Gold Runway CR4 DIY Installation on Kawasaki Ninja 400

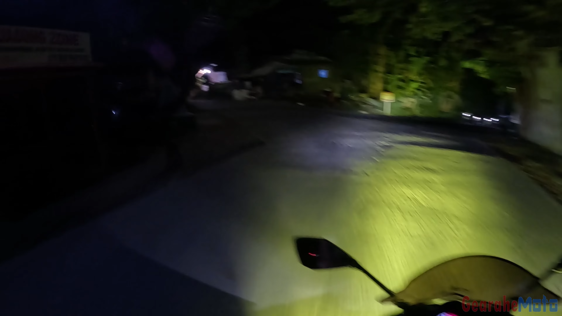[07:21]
Kasi medyo mababa yung ilaw natin.
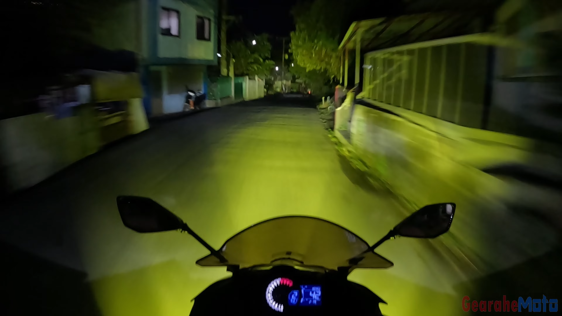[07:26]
Okay, so that's it guys. Yung Gold Runway CR4 natin. Ayan, maliwanag siya. Pero mas malakas pa rin yung GRX4 natin sa ADV160 eh. Mas mataas ang wattage nun compared dito. Ngayon, gagawin natin.
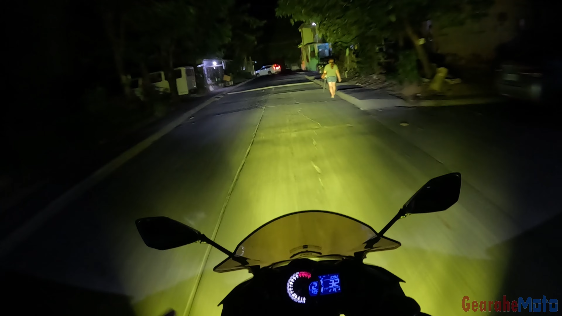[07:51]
Baka maglagay ulit ako ng mini driving light dito sa unahan.
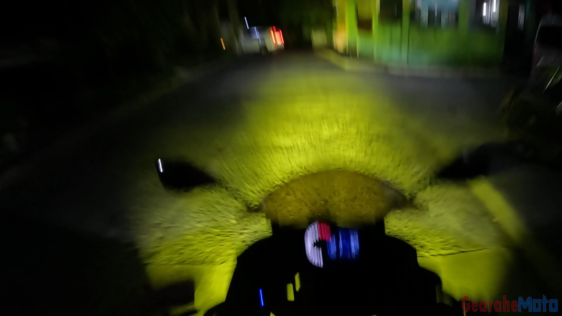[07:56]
Para may pangbabaran tayo. Kasi medyo mababa yung mounting nung ano natin eh. Medyo mababa mounting nung CR4 natin. So, di masyadong kita pagka yung malayuan.
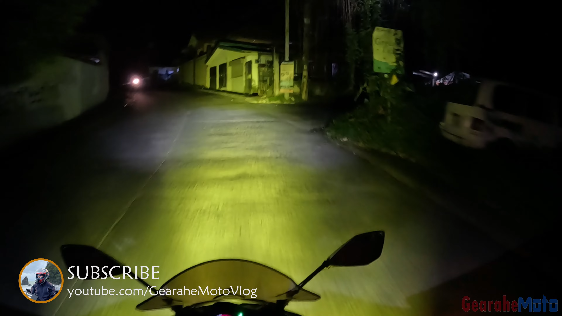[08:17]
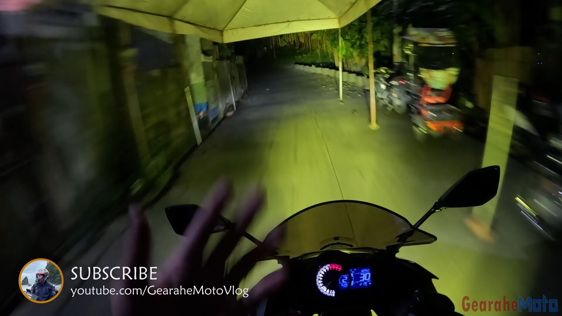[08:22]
pero makita sa video pero okay naman siya. Kaya yung sa akin lang kasi pagka yung malayuan yung pato na malayo parati sa head makikita mo yung kung ano yung nasa unahan eh. ito kasi medyo hanggang dito lang eh. mo yung siya.